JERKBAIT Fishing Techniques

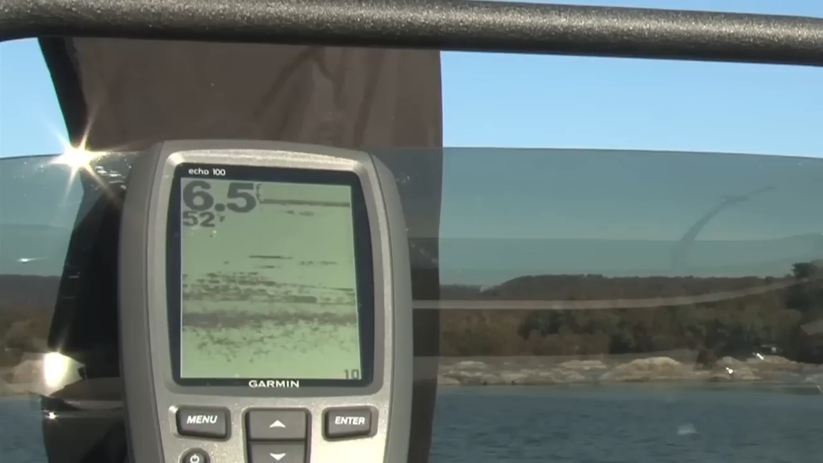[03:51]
We're in 6 to 8 feet of water through much of this section of this pool, and I've got some fish coming up on this shallow jerkbait.